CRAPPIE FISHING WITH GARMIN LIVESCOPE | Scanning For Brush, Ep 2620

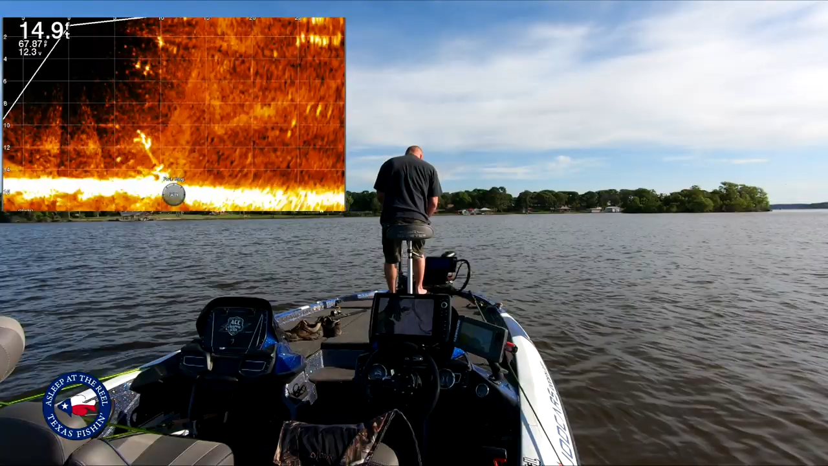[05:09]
looks like you got a couple fish on there too all right mark okay now I'm gonna get back out here and start start looking around there's a bunch of Christmas trees out here somewhere
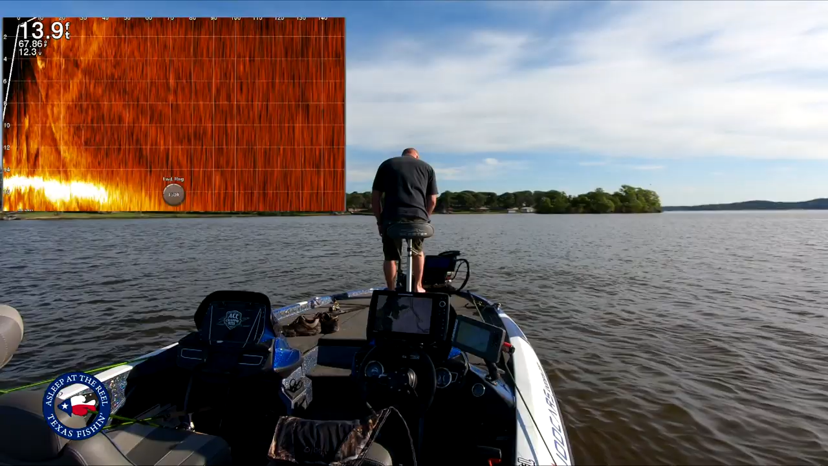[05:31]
140 feet that's a little too much
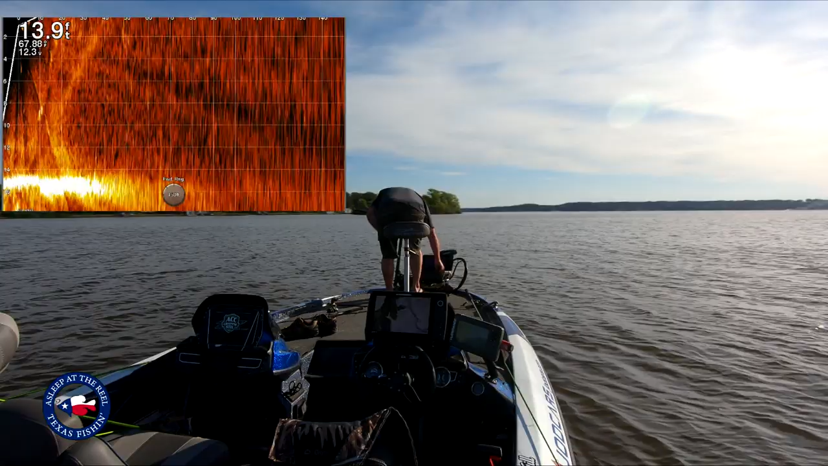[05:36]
On screen: depth 13.9 ft
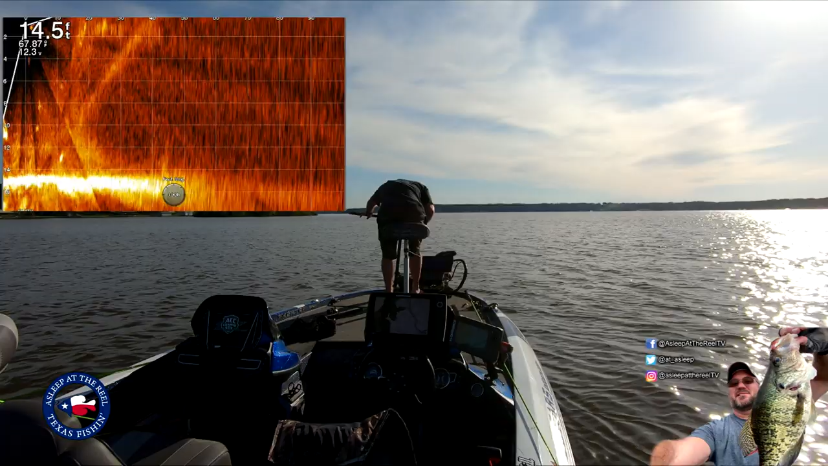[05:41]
okay there's something it looks like 50 feet 60 feet you can see there we go those are those Christmas trees I guarantee you so I'm gonna zoom back in here look for them yep those are the Christmas trees
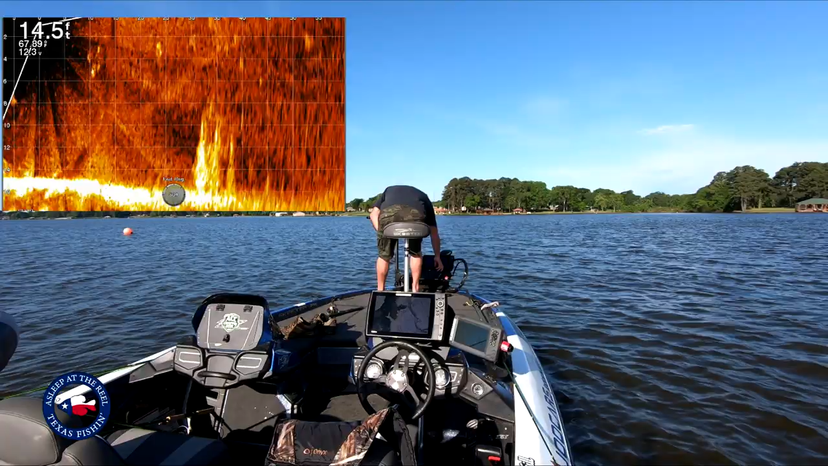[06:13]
basically as you go you just zoom it in a little closer I think it's got a lot of fish on it too
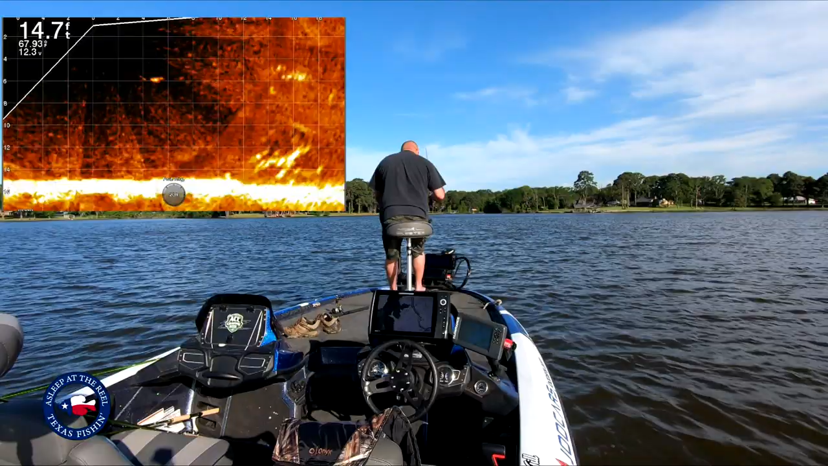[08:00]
oh yeah I did no I didn't this is a new one so I'm at 20 yards now so I can zoom in 20 and I'm going to catch a couple on this guy because this has got some big ol' fish in it alright let's see if this is going to cooperate with me here of course it's gone now dang gum it it moved or the boat moved rather
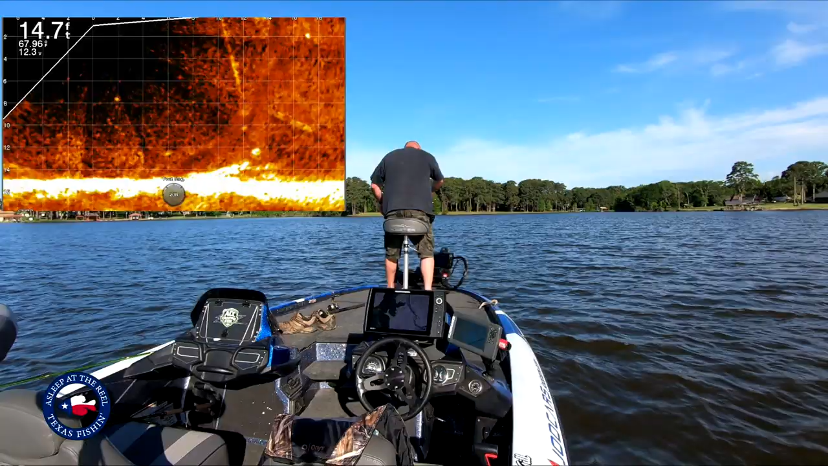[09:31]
right here got it ah alright so guys you can tell right now brush piles they are small but they are still fun